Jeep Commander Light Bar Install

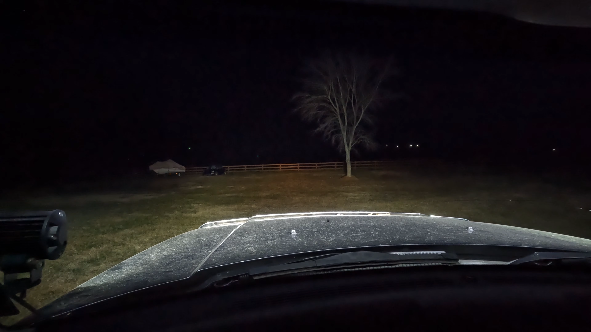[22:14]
the light bar with the spots back to the spots and then back to just normal headlights